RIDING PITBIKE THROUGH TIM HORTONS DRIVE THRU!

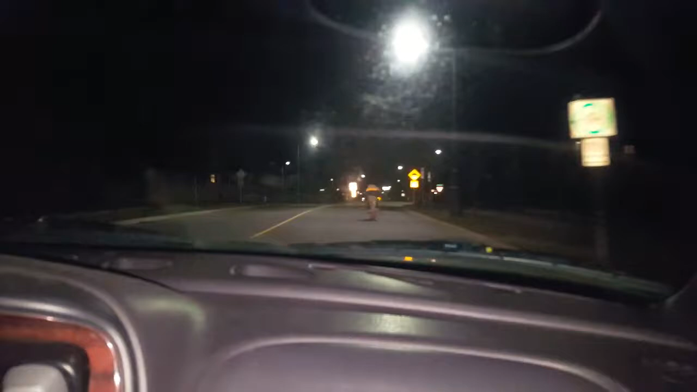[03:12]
We're just gonna see a fucking policeman. It's right here. We're just, yeah. It's fucking great. This is great. Oh my god, he's gonna fucking romp her down this. I know. Look at holy him. Holy shit, look at him go. Dude, he's fucking gone. We should have a call right now, actually.
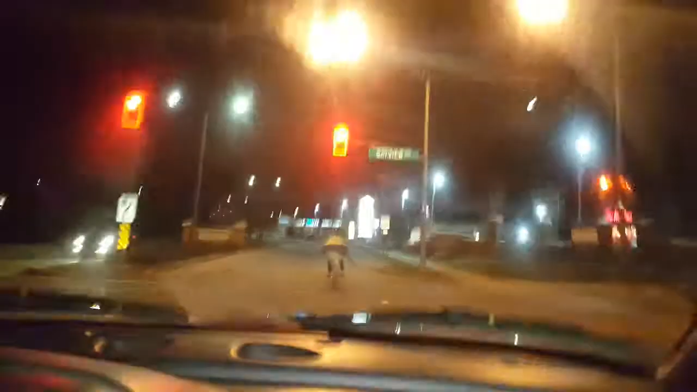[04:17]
Oh my god. This person here is like, what the fuck? Okay, keep sick, going. No one here. Sick. Where's he going? I don't know. Boy. Oh, he might be going to the other entrance. Yeah. Do we go behind him, or should we just let him go in? I'm down. Just.
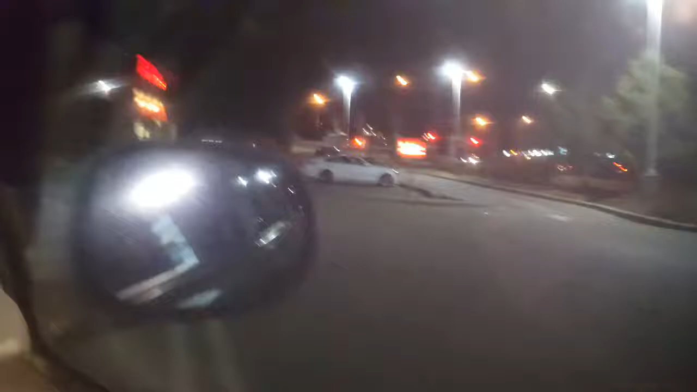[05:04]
Oh my god, there's a car there! It's like so. Oh my god!